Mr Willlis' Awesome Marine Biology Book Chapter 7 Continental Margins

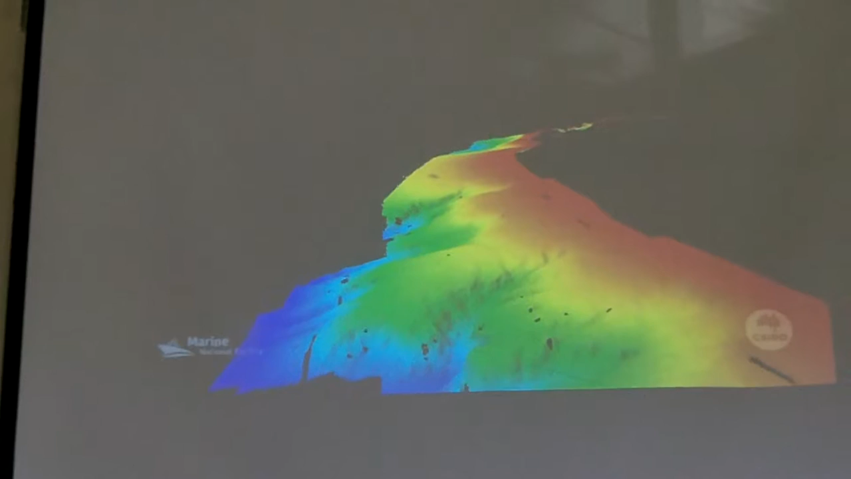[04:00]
The yellow and green, that's the slope. Is the blue the rise?
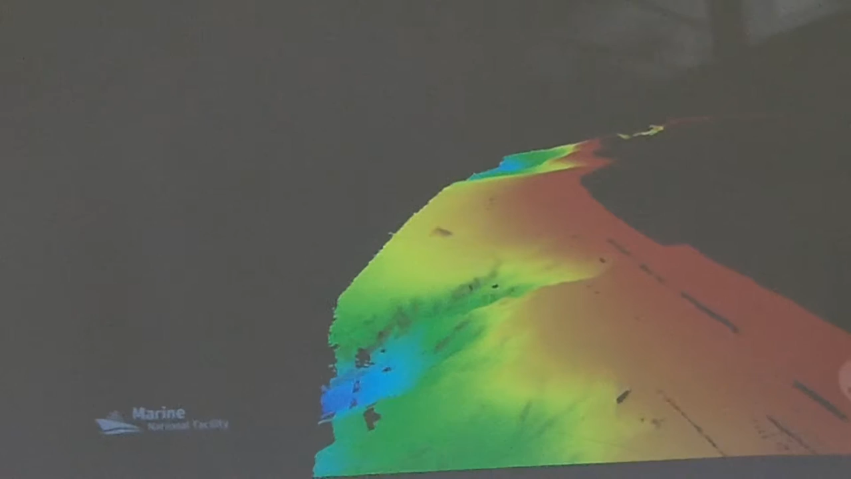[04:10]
Well, actually, the yellow is the slope, and the green is the rise, and then the blue is the abyssal.
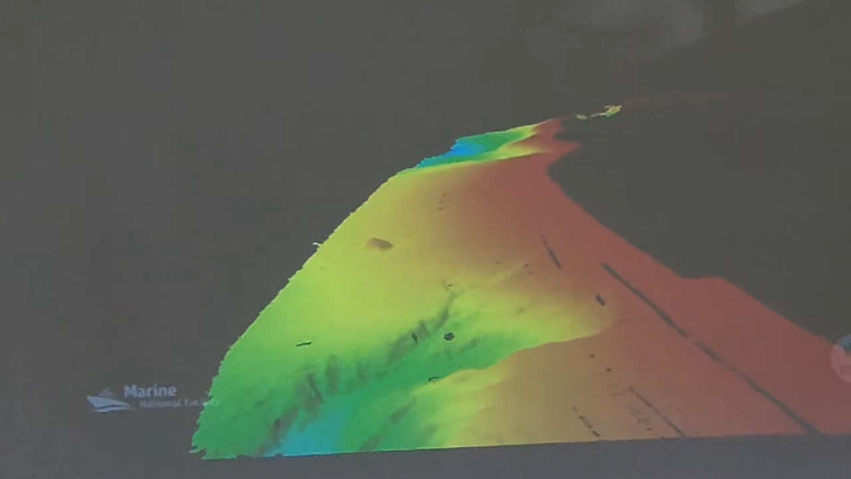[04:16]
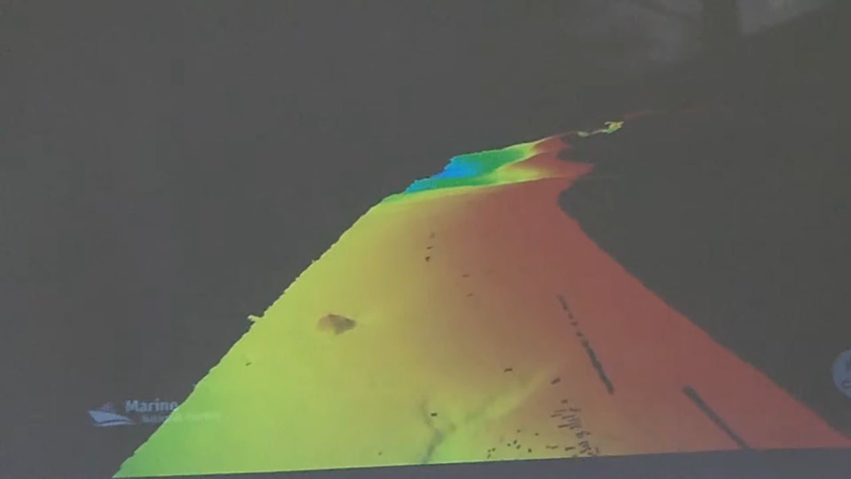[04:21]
Which beach is this? This is the coast of Australia. I think it's the western coast of Australia.
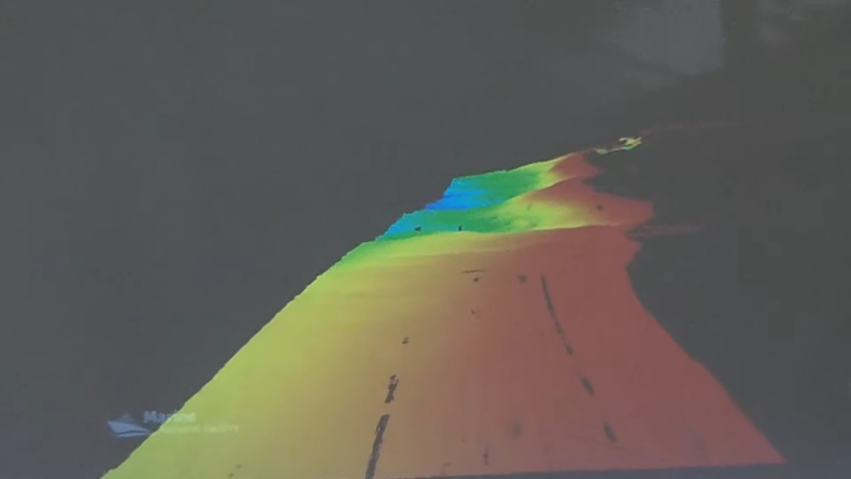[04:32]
So, that long red and yellow would be like our coast? Yeah, the red would be like our shelf.
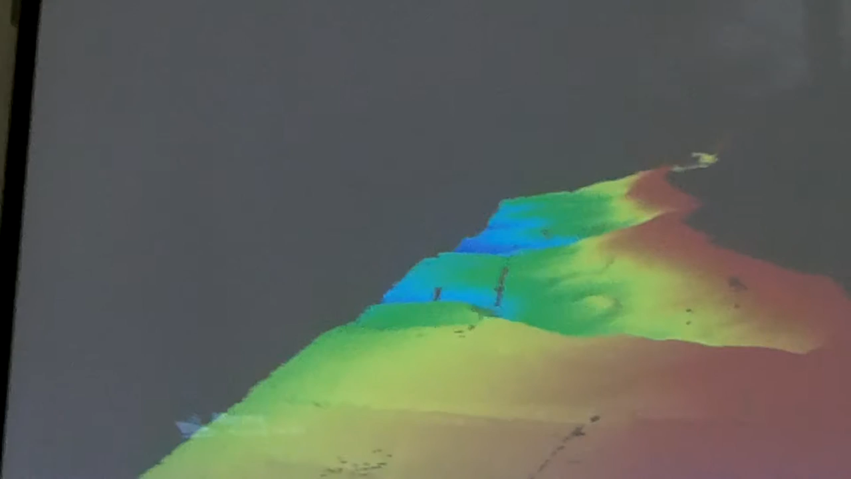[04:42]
And then the yellow is where it slopes off, and then the rise is the green. And then the blue is the abyssal plain. Whoa.
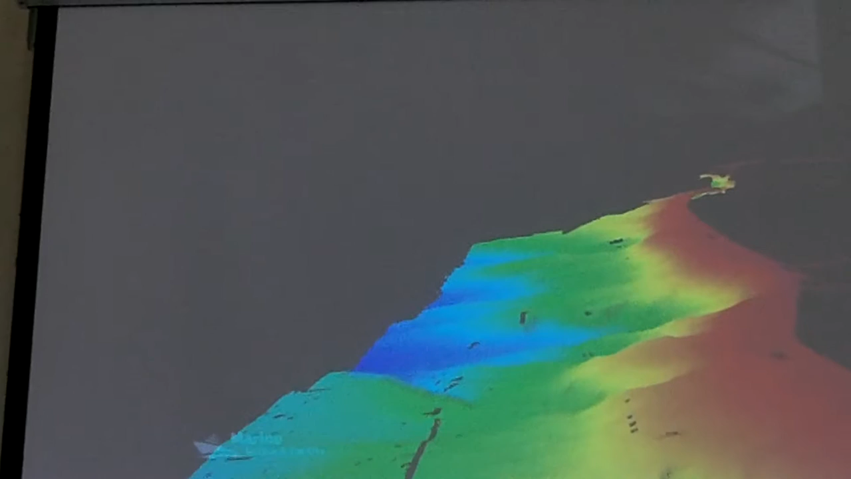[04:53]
How about the light? Well, the abyssal plain is... Some places are shallower than others, so they've got light in the dark. Some places are shallower than others, so they've got light in the dark.